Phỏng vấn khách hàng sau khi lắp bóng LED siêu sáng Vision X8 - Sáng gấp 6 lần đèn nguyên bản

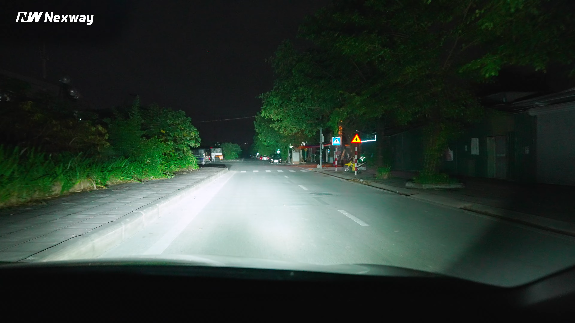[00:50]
các cái ổ gà ổ vịt nữa Và cái chiếc xe Artif này của anh thì nó có chế độ cốt và chế độ pha rời nhau Nên là em cũng tư vấn cho anh thêm một đội bóng pha ở đây Anh nhìn thấy cái chế độ pha không ạ?